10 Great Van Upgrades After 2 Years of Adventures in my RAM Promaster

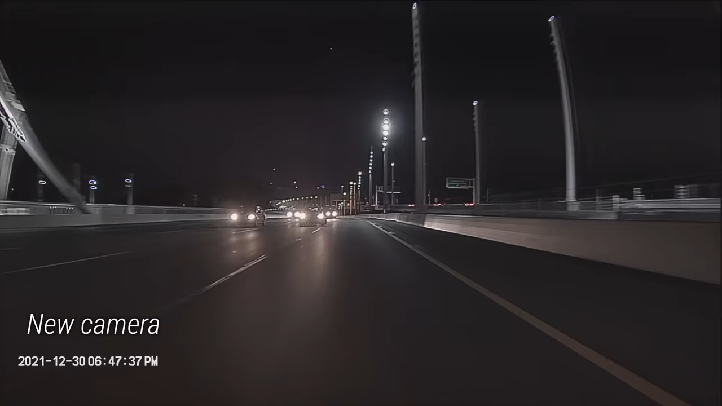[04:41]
This is a much more perfect, well, not perfect, but a much better representation of how far the car is behind me. If I look in my mirror, the car is about the same size as in the video screen.